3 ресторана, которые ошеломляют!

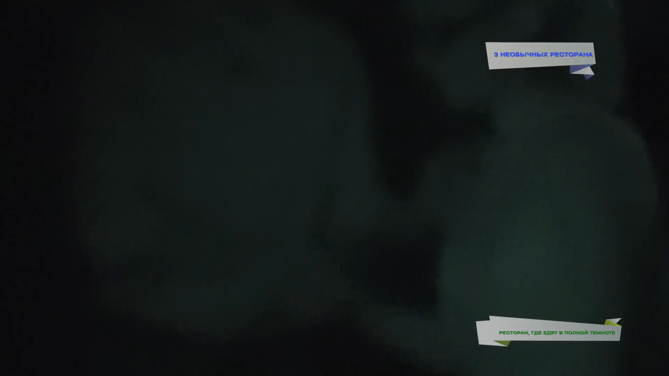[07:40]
Мой гид – Лариса. Она работает здесь уже 12 лет, с самого основания.
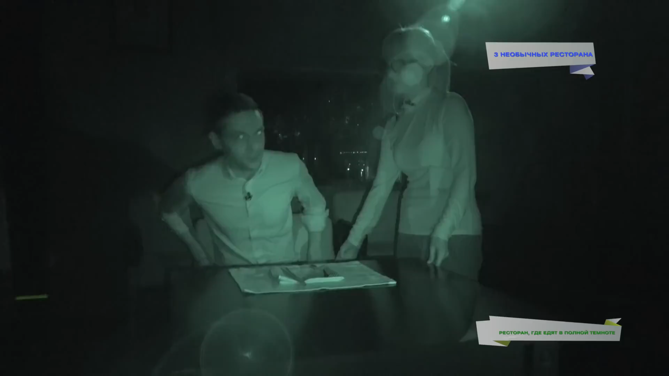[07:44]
Потеряла зрение в возрасте 20 лет. Думала, что всю жизнь вынуждена будет сидеть дома, но потом прошла строгий отбор и нашла вот эту работу.
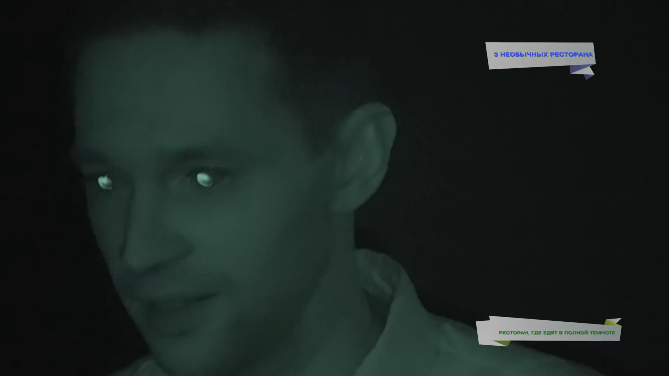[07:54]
Съемку в темном зале мы ведем при помощи особой инфракрасной камеры. Я нащупал нож, справа вилка, да? Очень интересно.
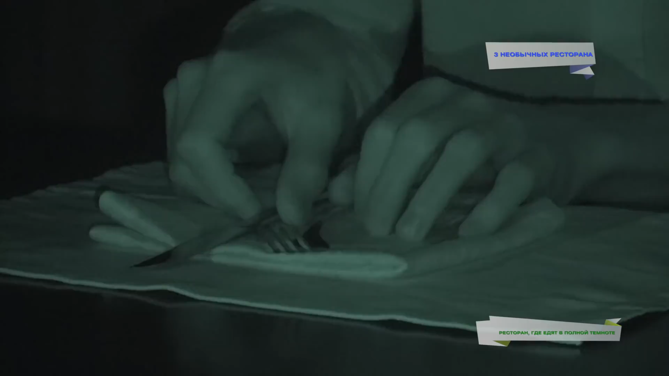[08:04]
Лариса, я готов.
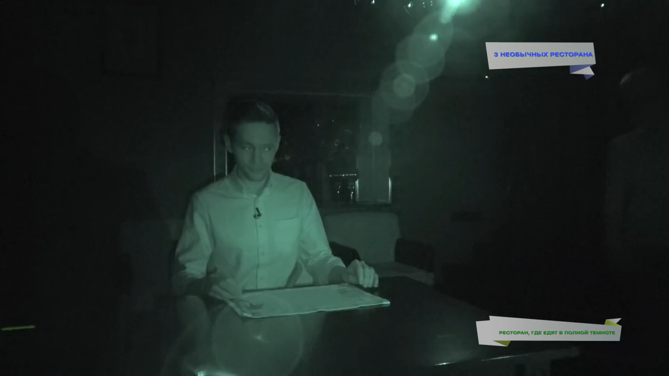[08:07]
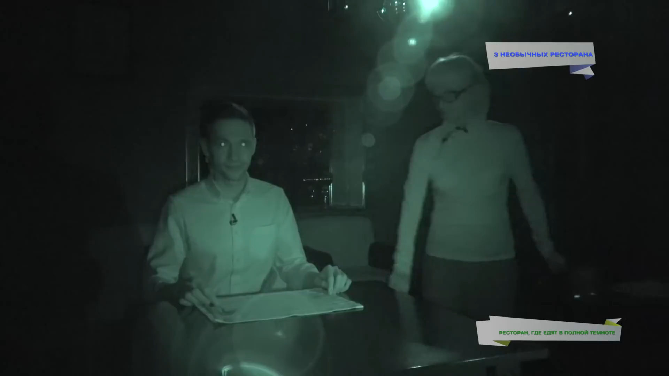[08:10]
А если вы мне тарелку на руки поставите? Нет, я обычно. Трогаю. Перед вами закуска. Теперь проблема, как не пронести кусок мимо рта, да? Большая часть гостей ест руками. Да вы что? Но вилкой тоже пробуют, да.
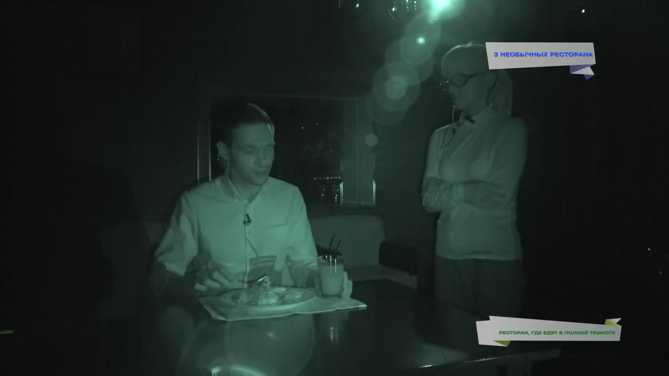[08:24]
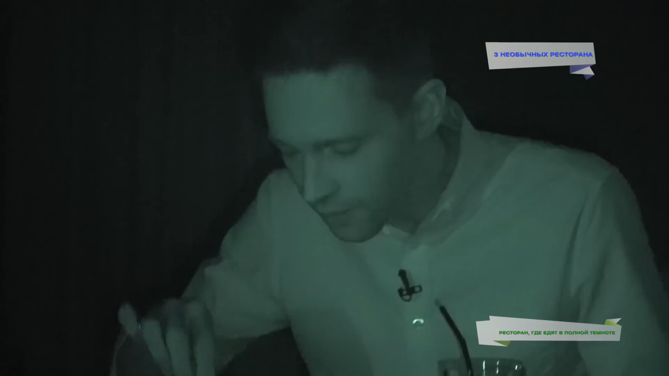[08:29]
Да, вилочкой-то не очень получается. Очень интересно. Нет, я на руки не буду сразу так переходить.
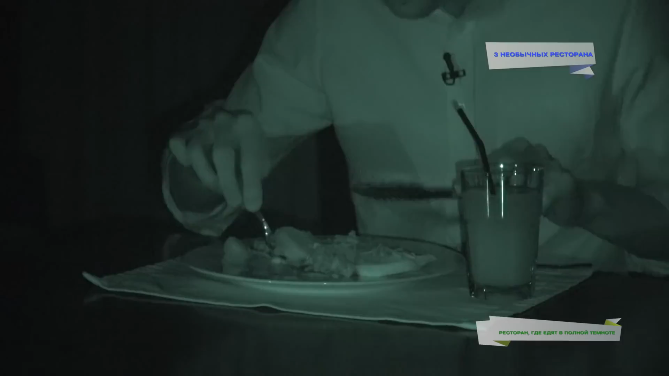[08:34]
Я вообще не понимаю, что я ем.
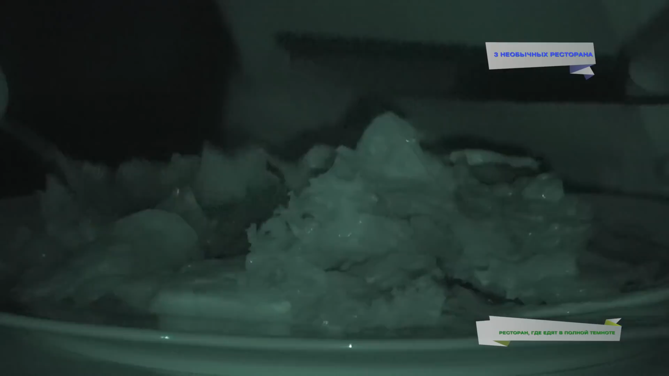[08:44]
О, рыба. Вот рыбу я узнаю. В итоге, конечно, я тоже вынужден был есть руками. И все это вместе было интересно. Все, все. Вы уговорили, все. Руки, руки пошли.
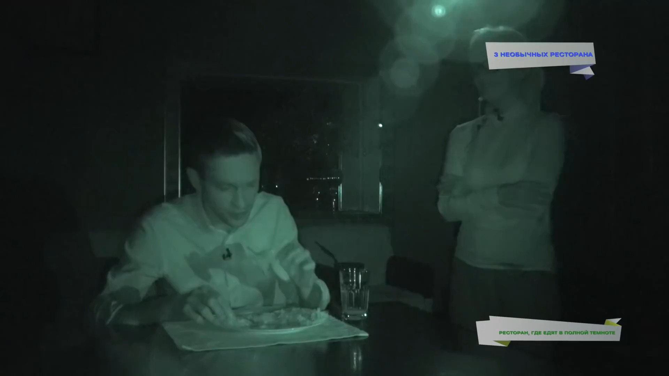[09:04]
Сдаетесь. Я сдался. Сдаетесь. Сдаетесь, да? Сдаетесь, да? Сдаетесь, да? Браво. Нравится в ресторане, правда, не всем. Бывало ли такое, что люди не выдерживали темноты и досрочно выходили?